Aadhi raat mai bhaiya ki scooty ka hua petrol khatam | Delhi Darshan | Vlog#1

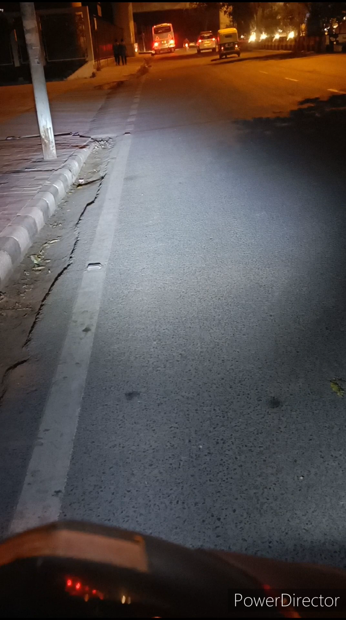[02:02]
बट आई जस्ट रियलाइज कि फ्यूल तो है ही नहीं,
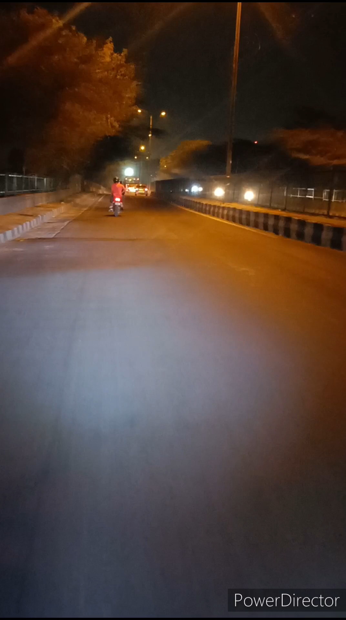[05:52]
वहाँ पर कमसम भी है जहाँ पर लोग चिल करने जाते हैं। ऑब्वियसली अमेजिंग प्लेस है, 24/7 खुलता है, तो आप कभी भी कुछ भी जाके खा सकते हो। चलो आगे की तरफ चलते हैं। यहाँ भी हमें मिल गया है ग्रीन
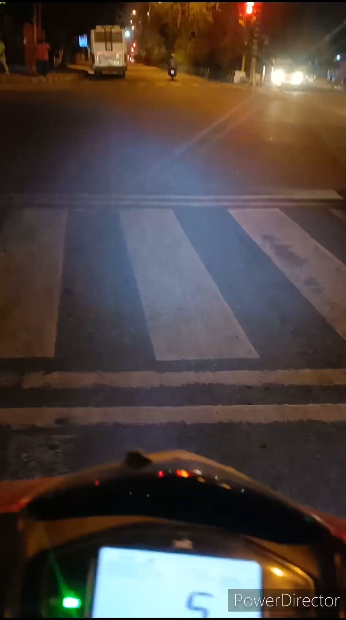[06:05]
पेडेस्ट्रियन क्रॉसिंग, वेट करना है ग्रीन होने का आगे पे।
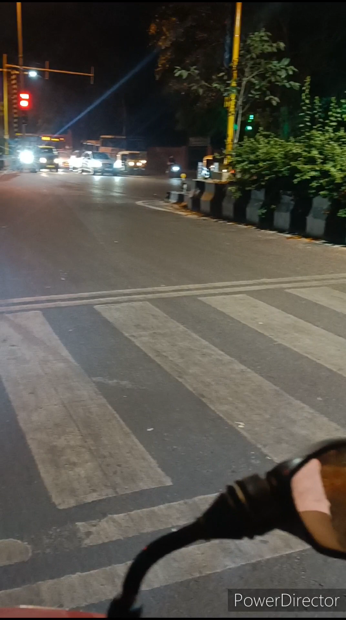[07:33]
रेड लाइट का मतलब समझ में नहीं आता लोगों के, सब निकलने को तैयार है, सबको जल्दी है यार।
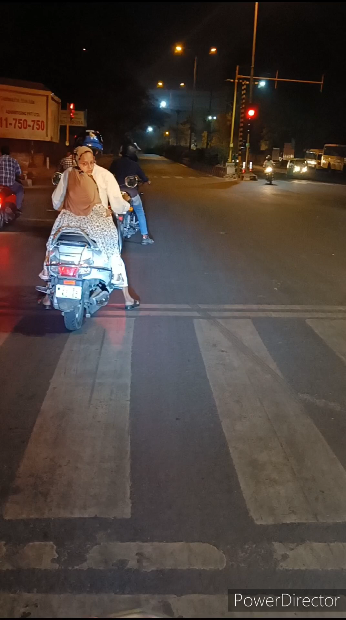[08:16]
और आपके पीछे कोई आपकी फीमेल फ्रेंड वाइफ सिस्टर कोई भी है, उसके लिए भी हेलमेट लो यार, 500-600 रुपये का आता है, इट्स वेरी इंपॉर्टेंट, इतनी महंगी चीज़ नहीं है।
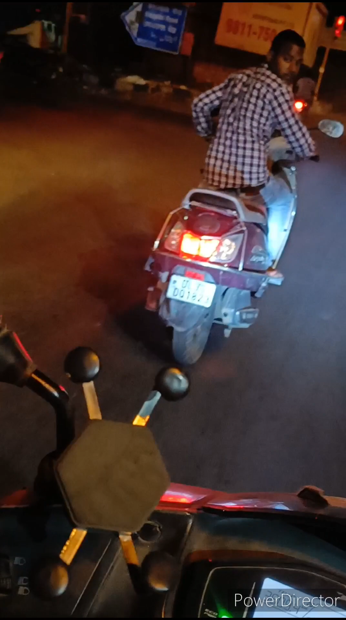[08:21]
ऐसे ही मार्क हेलमेट लो और सेफली चलो यार, इंपॉर्टेंट है। चलो तो दोबारा से भैया को पुश करते हैं, जल्दी से भैया को फ्यूल पंप पहुँचा देते हैं।
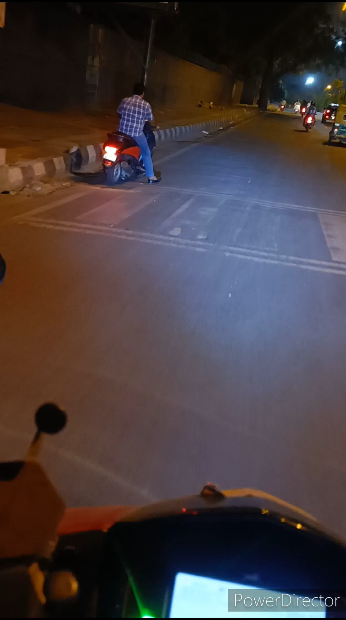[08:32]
लगीली हमारे पास फ्यूल है अब, बट प्रॉब्लम ये है कि मेरे पास कोई एक्स्ट्रा पाइप नहीं है जिसके थ्रू मैं फ्यूल निकाल
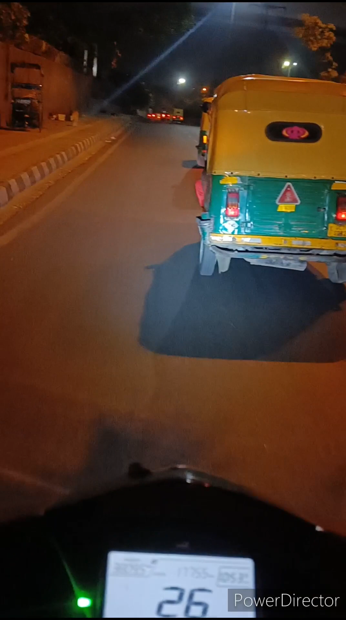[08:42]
सकता या बॉटल में डाल के भैया को दे सकता था।
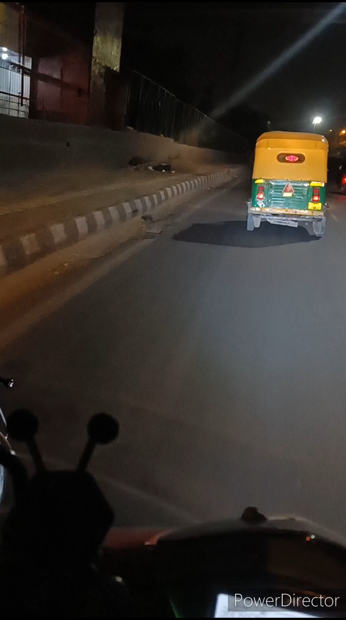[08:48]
तो सॉल्यूशन है कि भैया को ऐसे ही पुश करते रहेंगे, थोड़ा सा आगे बस जाके लेफ्ट हैंड साइड पे है फ्यूल पंप, तो बस भैया को वहाँ तक हम छोड़ेंगे।
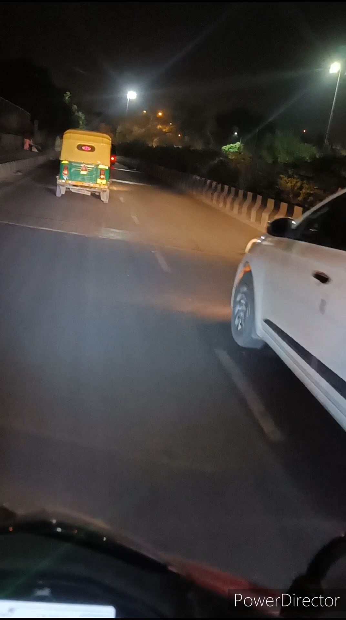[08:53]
यार ये देखो क्या मस्त लग रहा है मॉन्यूमेंट, रात के टाइम ना अलग ही लाइटिंग इफेक्ट के साथ अलग ही लगता है यार, वाओ।
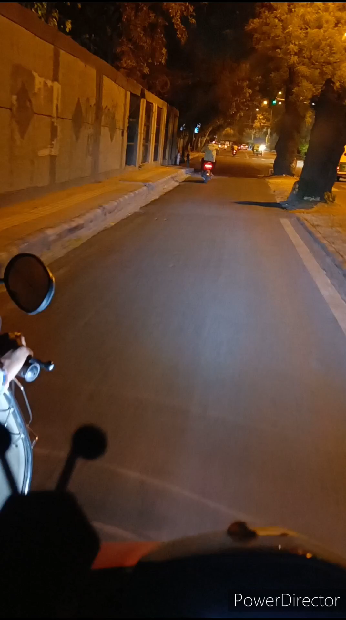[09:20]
तो बस यहाँ पर ग्रीन है थैंक गॉड,
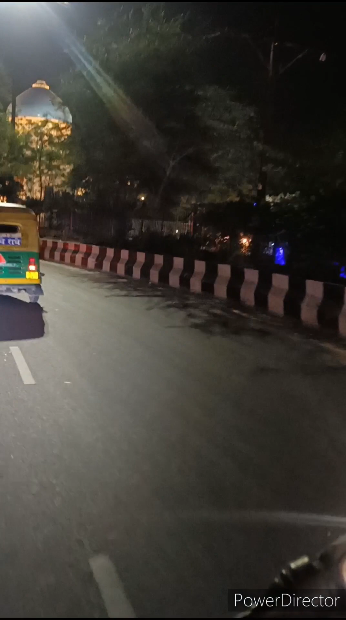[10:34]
तो मैं अभी यहाँ पर रुक के आपको मॉन्यूमेंट दिखाऊंगा, अभी थोड़ा सा देखते हैं, ट्रैफिक तो नहीं है, पीछे से गाड़ियाँ आ रही हैं,
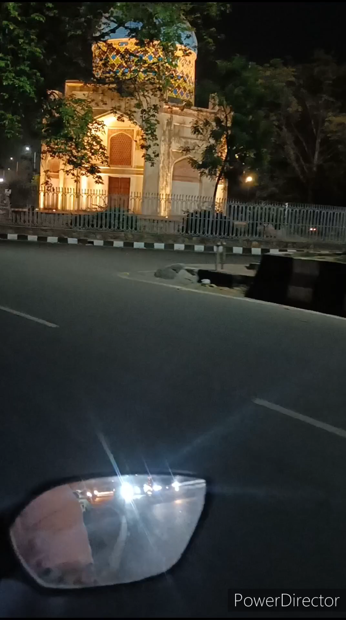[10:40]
थोड़ा साइड लगाते हैं, थोड़ा सा ट्रैफिक देख के और मैं आपको एक व्यू दिखाता हूँ।